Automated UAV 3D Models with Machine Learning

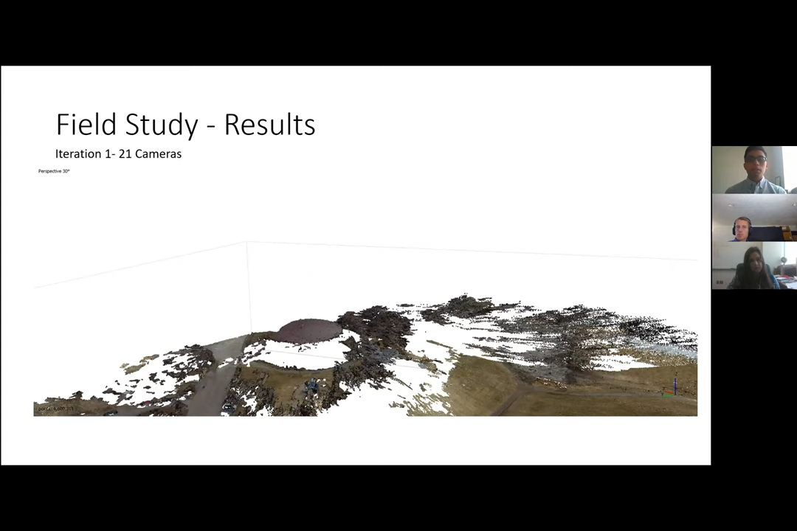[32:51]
of the model iteration zero so iteration zero will be the three photographs the three images this this is the iteration after iteration one that's with 21 uh photographs that's with 43
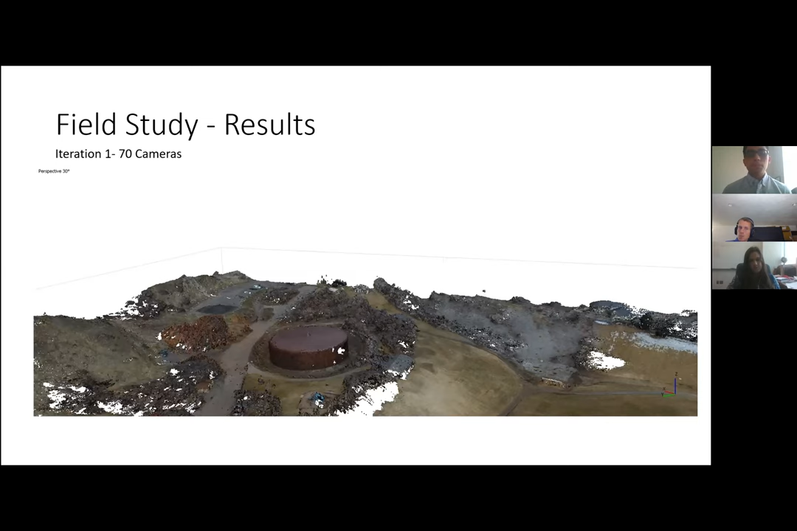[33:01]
and 70 and finally with 100 cameras and we can finally map the entirety of the tank and and the only thing we did here is we would load this flight plan to the drone the drone will come back with new photographs those photographs will be combined with the previous photographs and we would run the algorithm load the next view plan and let the drone fly those points
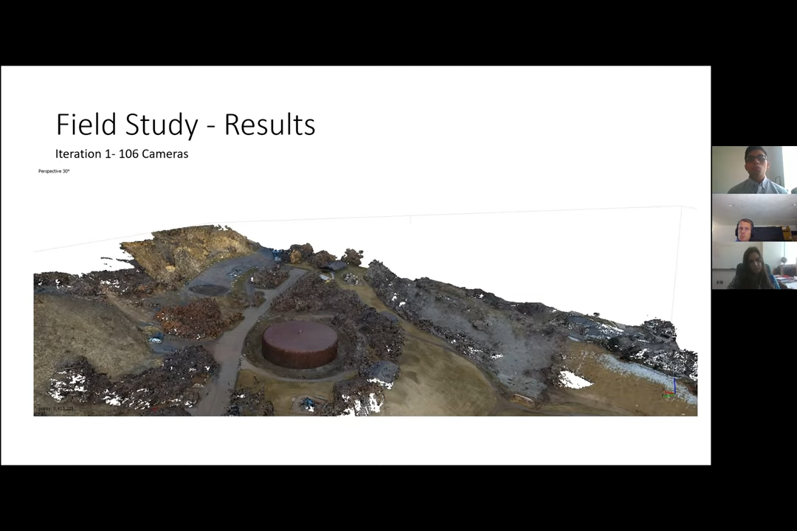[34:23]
he could probably accomplish they could probably accomplish this but we are having a a drone do it a drone take that make the decisions on where to take the next pictures and here's a let's see if i can run this